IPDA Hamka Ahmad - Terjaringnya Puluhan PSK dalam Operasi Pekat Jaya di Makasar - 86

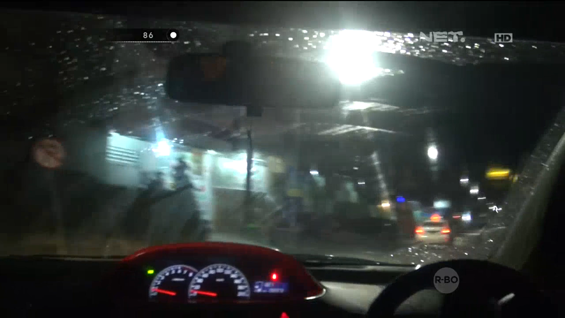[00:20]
Ini lagi kita akan menuju salah satu sudut jalan yang mereka sering tempati, yaitu Nusantara.
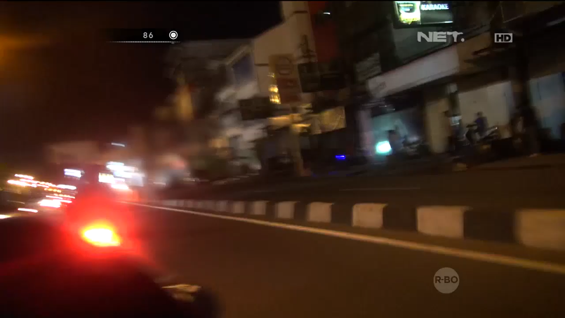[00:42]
ternyata hasil penelusuran kami menemukan ada beberapa PSK sedang menunggu.